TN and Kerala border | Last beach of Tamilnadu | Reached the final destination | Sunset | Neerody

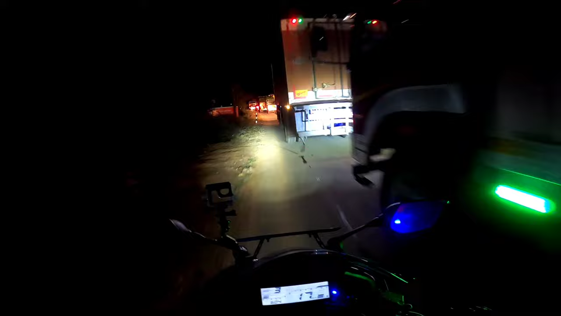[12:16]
காஸ் என்னான்னு தெரியல, செம்ம டிராஃபிக் ஆகிருக்கு.
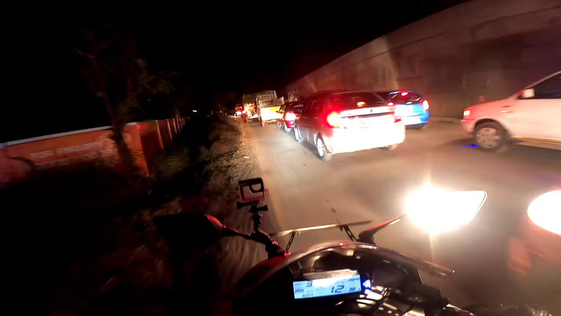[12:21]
என்னாச்சுன்னு தெரில, போய் பார்த்தா தான் தெரியும். ஒரு விஷயங்க, நம்ம பைக்கில் வரனால
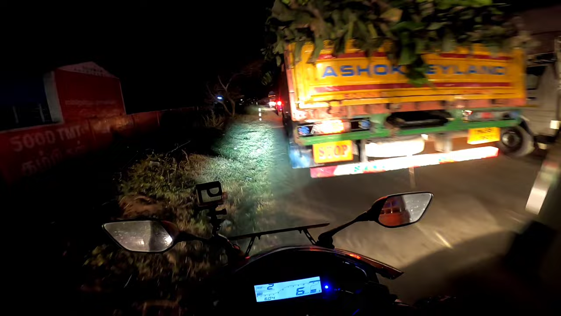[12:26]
நம்ம இப்போலாம் நிற்க வேணாம் பாருங்கள். சார் சார்ன்னு போயிட்டே இருக்க
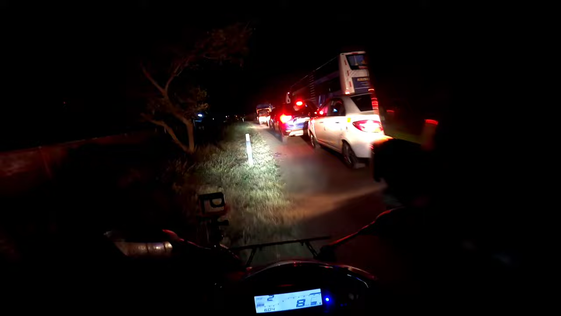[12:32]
வேண்டியதான். ஓகே, டிராஃபிக் ஏரியா முடிஞ்சு. என்னாச்சுன்னு தெரியல. ஓ, எதையோ போட்டு தள்ளிகிட்ருக்காங்க. அதை டோ பண்ணுறாங்களா?
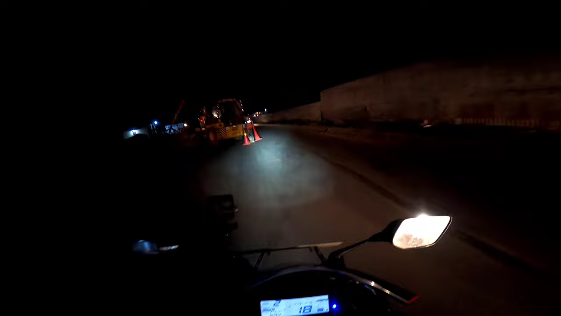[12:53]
நடக்குதுன்னே புரியலையே. ஓ, அந்த கிரேனை வந்து டோ பண்ணுறாங்க.
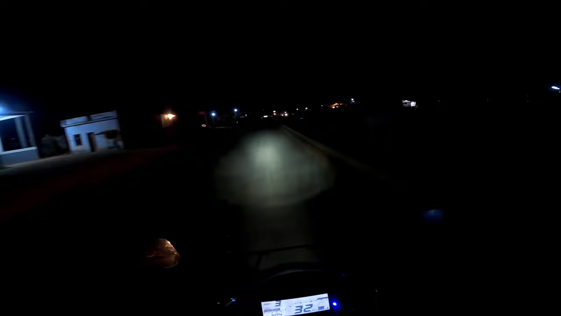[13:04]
அது கிரேன் ஒன்று நிற்கிது. அந்த கிரேன் வந்து என்னன்னு தெரியல, ஏதோ ப்ராப்ளம் இருக்கு.